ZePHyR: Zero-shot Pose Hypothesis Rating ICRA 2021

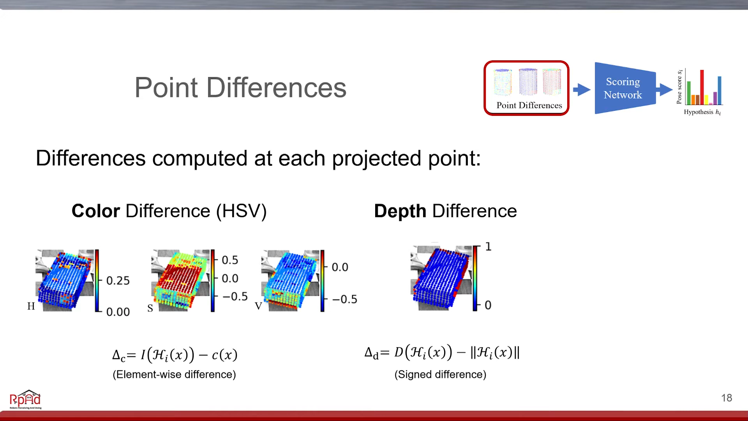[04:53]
For geometry, we use the difference in the projected depths, and the cosine angle between the observed and projected surface normals. These features are then passed to our score network. We use normalized image coordinates to define the local neighborhoods,
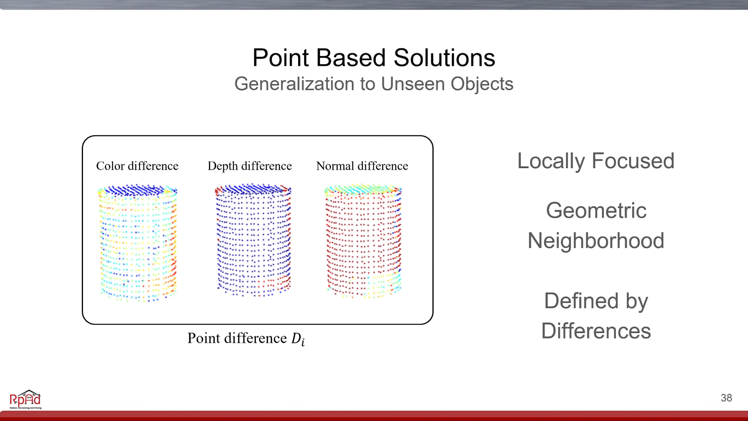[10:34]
Also, because we use the subtraction between the model and the scene, the network does not directly see the object's specific information, and thus is less overfitting.